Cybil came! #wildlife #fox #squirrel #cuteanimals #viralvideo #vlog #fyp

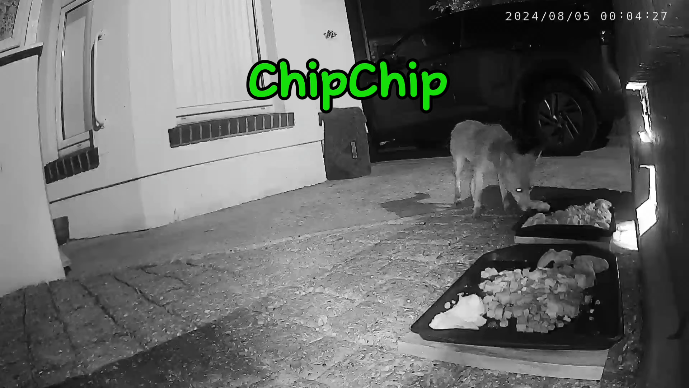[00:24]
ChipChip is first to arrive on the overnight camera. Daphne then turns up for a piece of chicken.
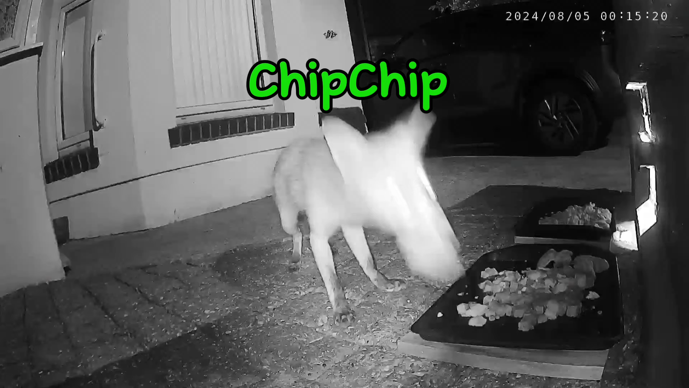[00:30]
ChipChip is back and she takes chicken. And she's back again for more chicken. Jimmy also turns up. And he does get a piece of chicken, even though he's not taking much recently.
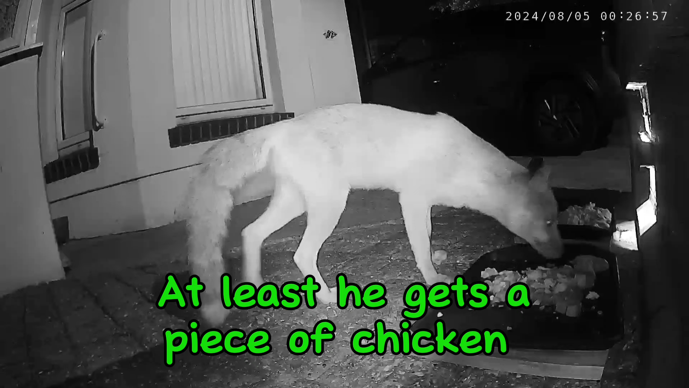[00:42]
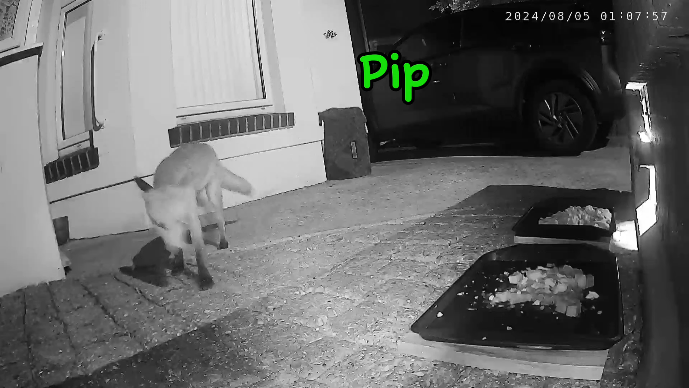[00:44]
Pip then shows his face. And Howie turns up as well. Here we have Tiny.
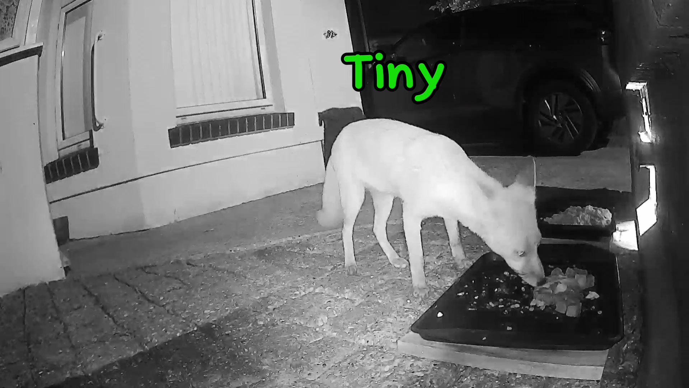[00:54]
And I love this next bit.
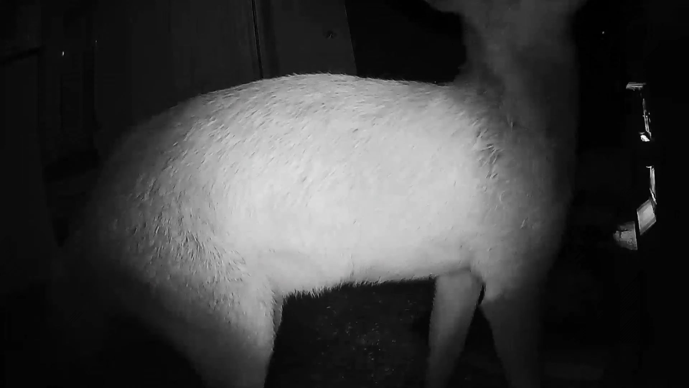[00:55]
She gives us a selfie. I have slowed it down.
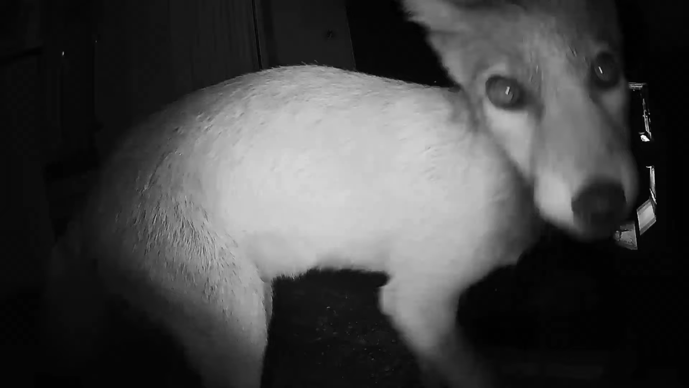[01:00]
Just look at that face.
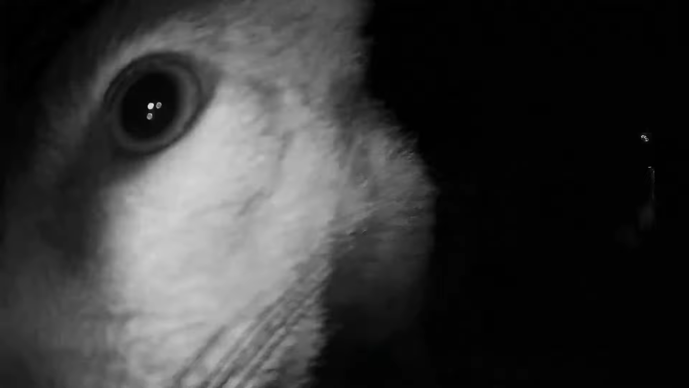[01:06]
She then goes back to the tray and continues to eat. Jimmy is back again.
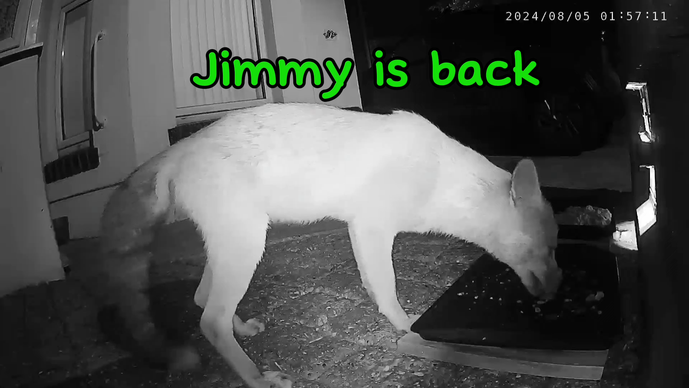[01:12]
And this is one of the twins. Tiny comes back.
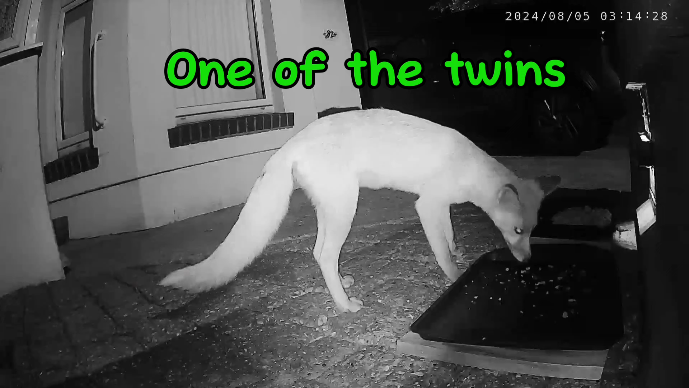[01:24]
Here we have one of the twins, who I believe is a girl, and the other twin is on the left-hand side of the picture.
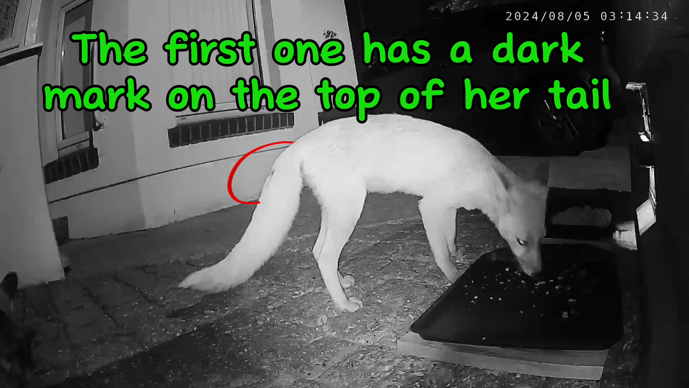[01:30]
Now the first one, if you look where I've circled, she has a dark mark on her tail, whereas the other one, who I believe is a boy,
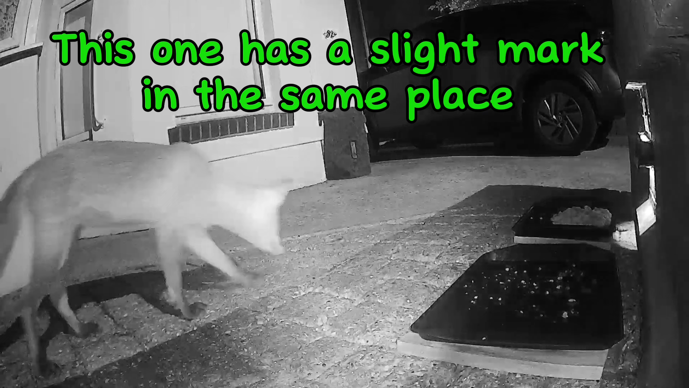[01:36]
has a very slight mark, but is generally a bit darker in colour.
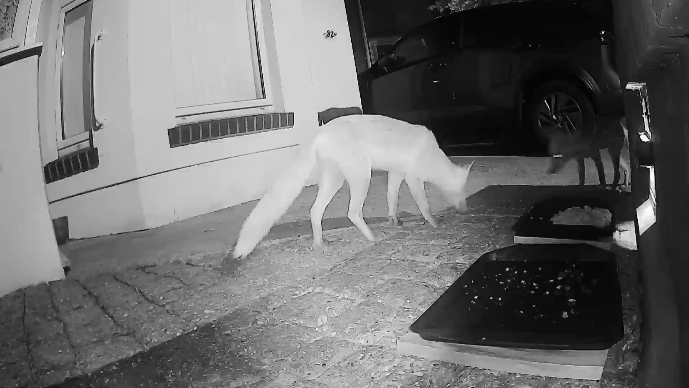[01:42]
So we need to look at their rear ends to see who is who. Peggy then arrives, and Peggy leaves.
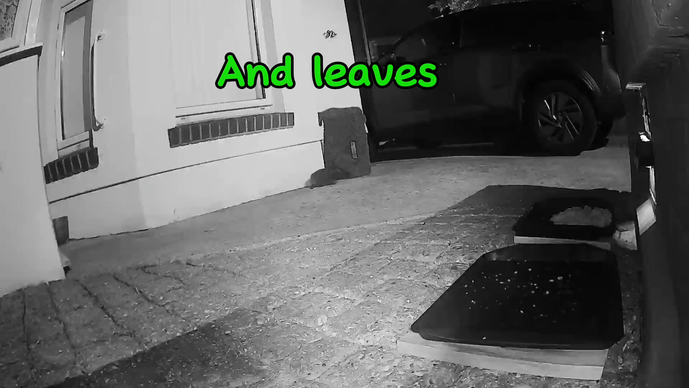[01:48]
Ringo then turns up. And this is JJ.
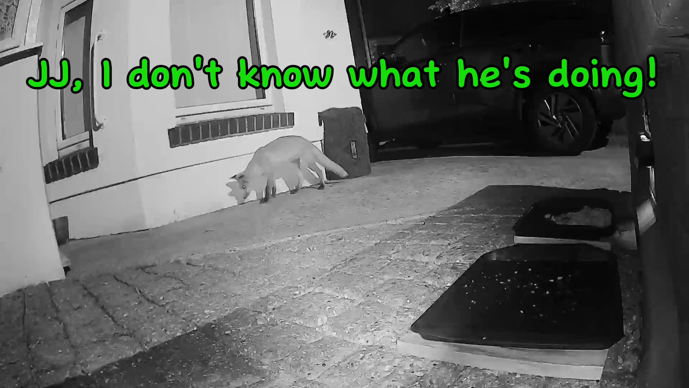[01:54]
I'm not sure what he's doing. Maybe he's catching a moth or something. But I'm sure then he wants to come in.
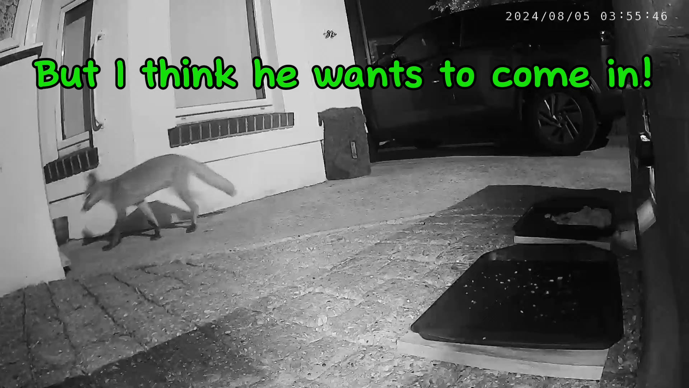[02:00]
This is the second twin again, and it looks like Ringo in the background there. And they're eating quite happily side by side. So this is the boy twin eating on his own. He then leaves.
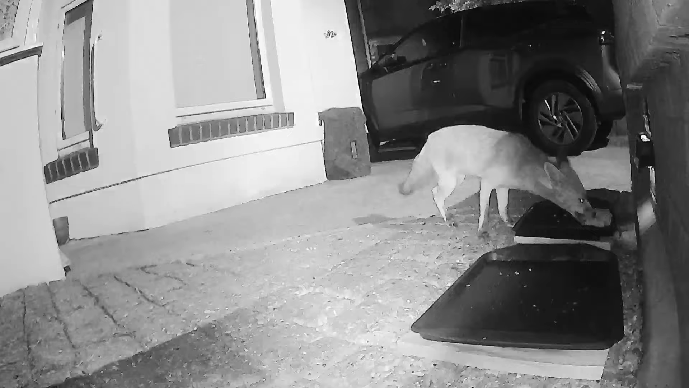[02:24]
And Ringo is back, so I'm sure they were eating together. Jimmy comes back again. He's cleaning that tray. There is still food on the other tray.
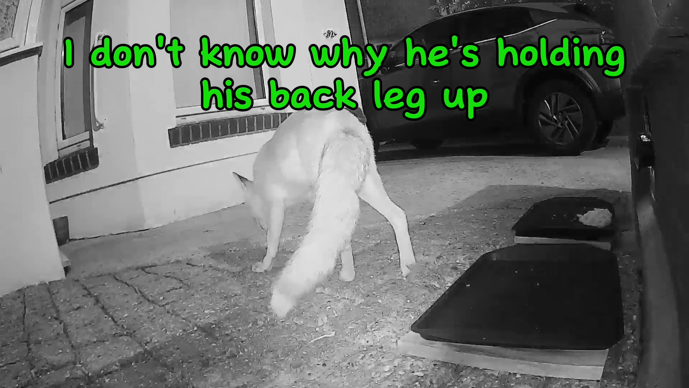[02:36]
And then I don't know what he's doing here with his back leg, but maybe he's practicing some ballet, like a pirouette or something. Who knows? It is Jimmy after all.